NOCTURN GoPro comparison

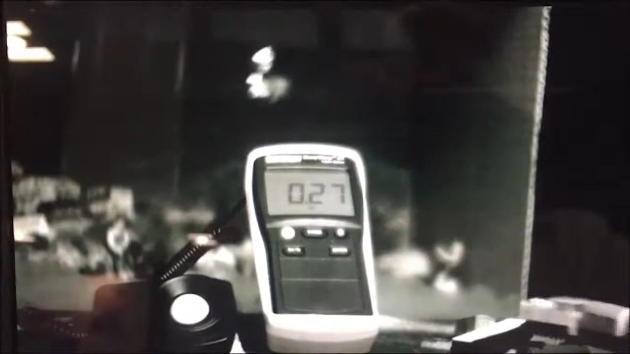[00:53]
As more light is added to the scene, you will begin to see a gradual transition from monochrome to a full-color image, in low-light, while still preserving a high-quality resolution. Nocturne is ideal for full day-to-night video surveillance, where color details, especially at night, can be critical for identification.